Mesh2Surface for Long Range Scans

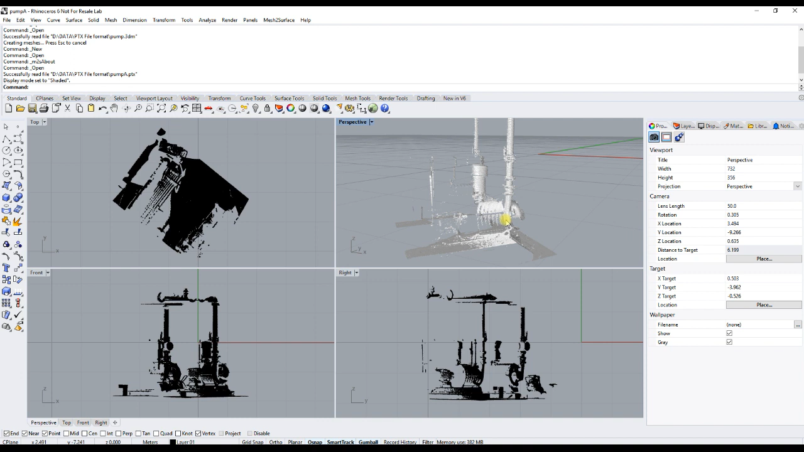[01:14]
It is converted to a mesh. If you have a scan which contains multiple point clouds,
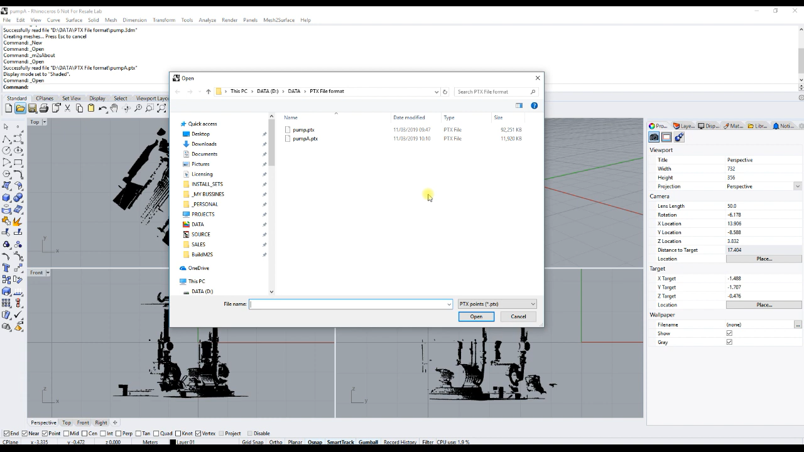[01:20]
they will be imported into the scene.
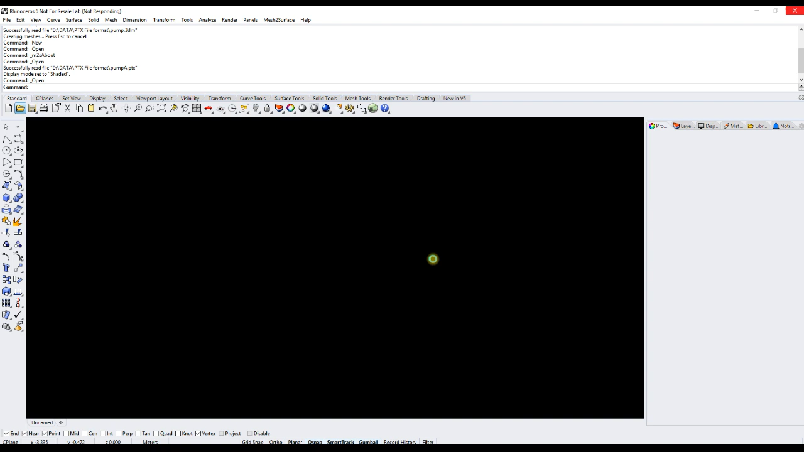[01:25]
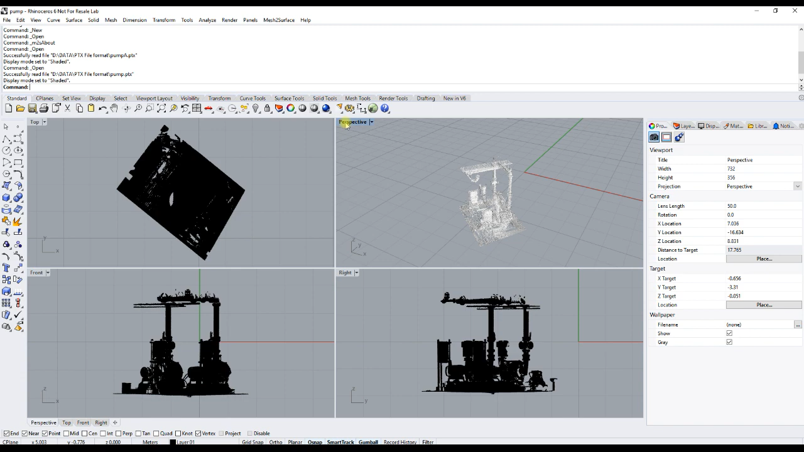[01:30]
Once loaded, they are imported as multiple meshes, but the whole scene is visible on the screen.
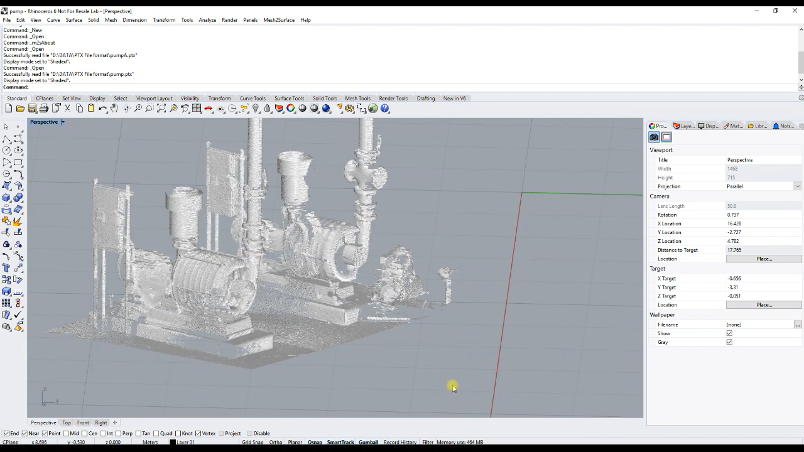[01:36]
So if you click, you can see the different scans selected.
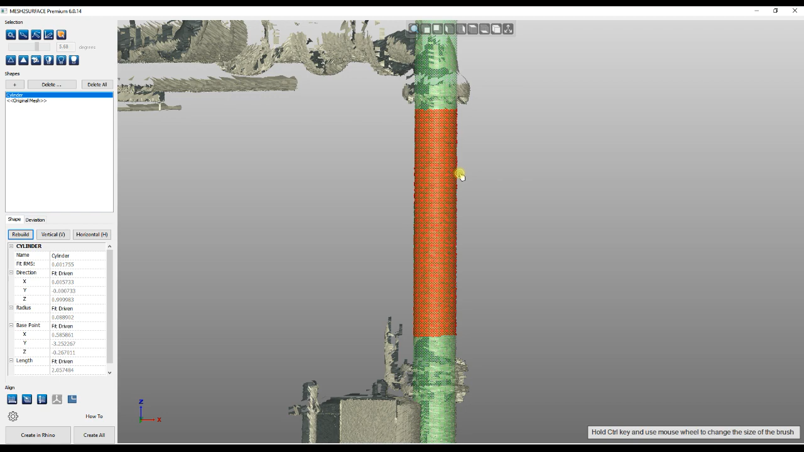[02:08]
Then you can set it up to vertical.
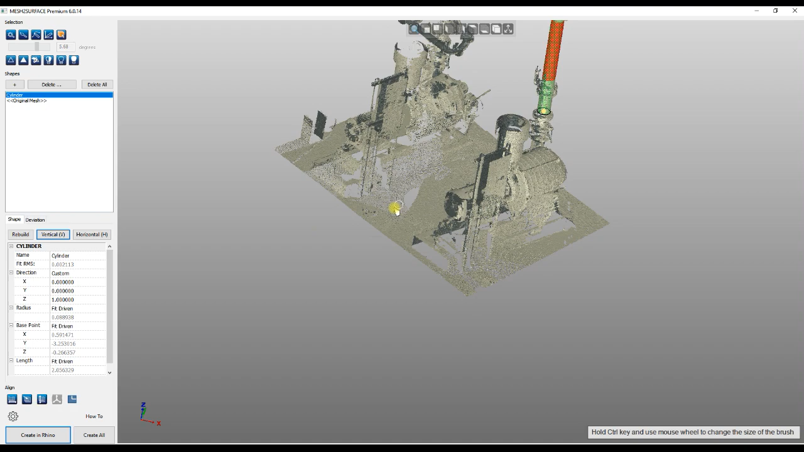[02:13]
You can also go and mark the bottom part to extract the base plane.
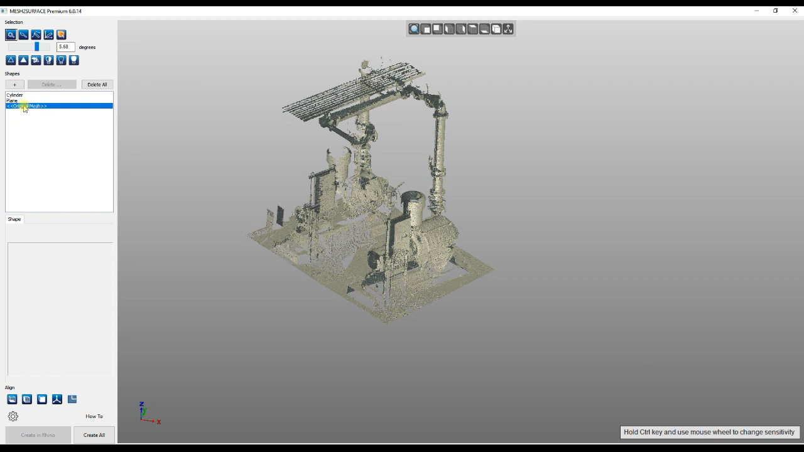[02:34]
You can use automatically alignment tools to place the object into the right coordinate system.
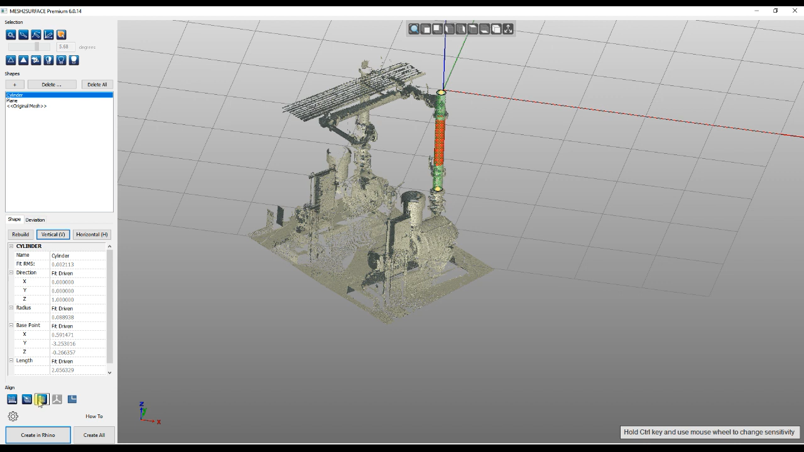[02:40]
Pressing twice will flip the orientation.